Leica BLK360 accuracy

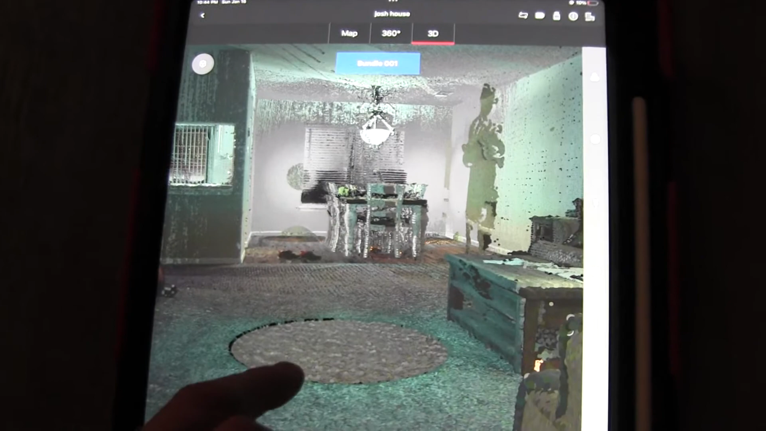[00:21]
Let's do a 3D orbit real quick. There it is.
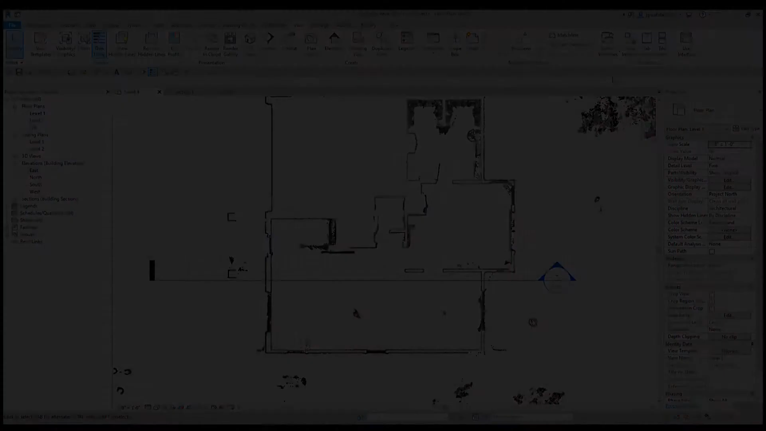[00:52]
All right, it is now in Revit. And so basically this section line is the laser tape line. So I'm going to this section. There's the opening. Let me clean this up a bit here.
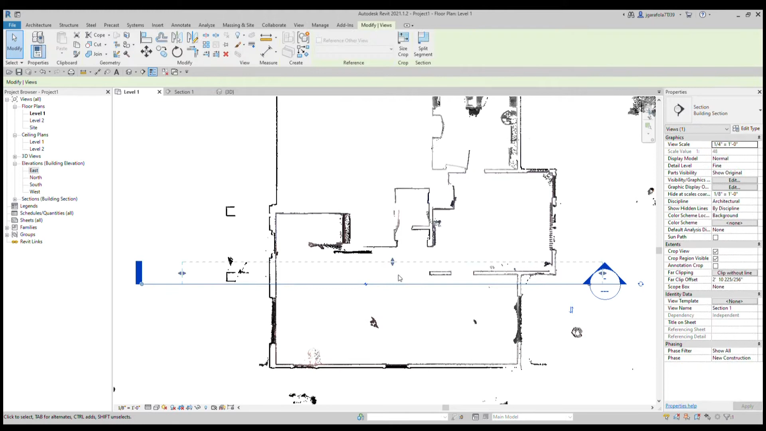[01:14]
Kind of zero in here.
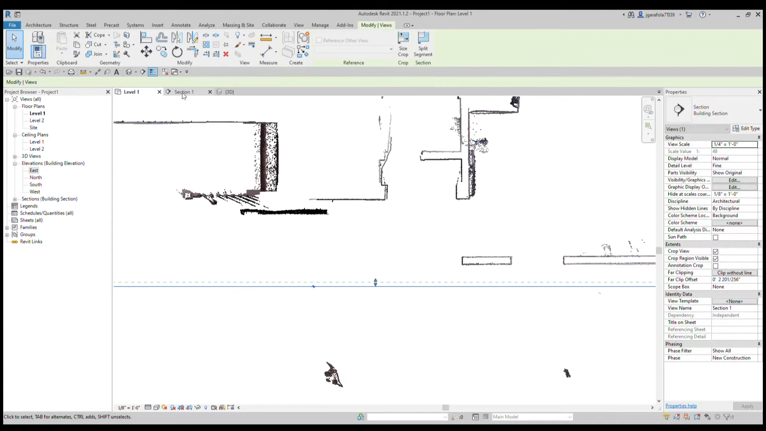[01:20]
Okay, so the laser tape is about six feet off the ground. And what did we say? Okay, we said that it was 313 and 13 or 15 sixteenths.
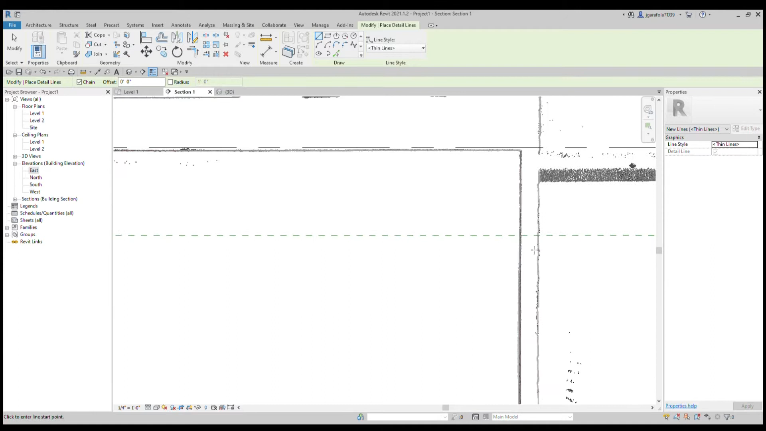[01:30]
I'm just going to round up. I'm assuming that would be the end of this sheetrock.
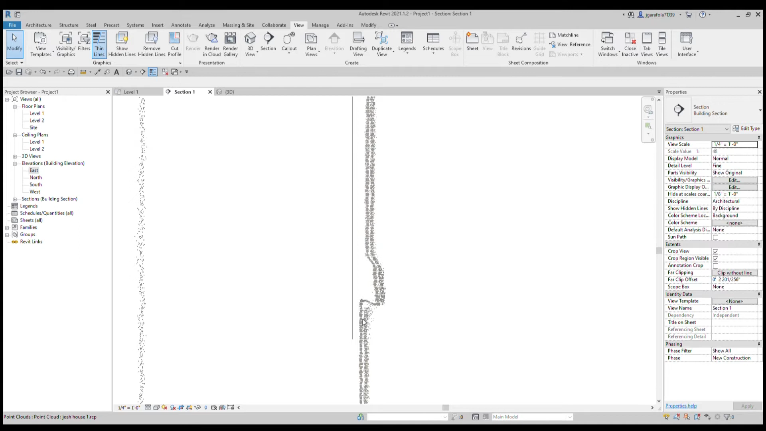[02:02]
Let's see how. That's probably the edge of the sheetrock ish. So it's probably off.
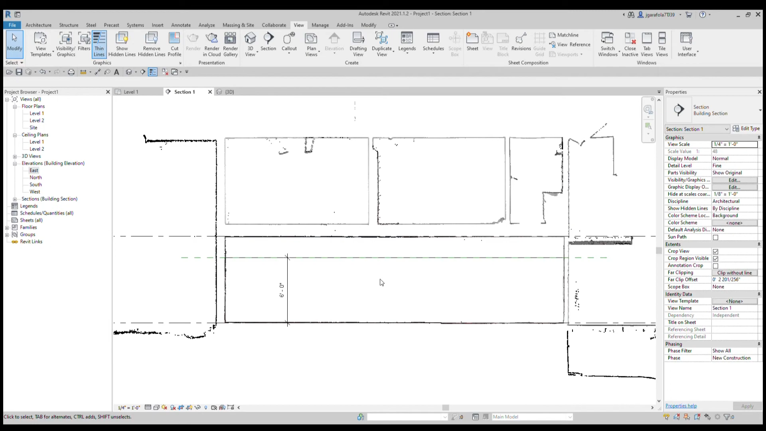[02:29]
Well, I think overall it's pretty accurate considering it spits out a billion point clouds in like seconds.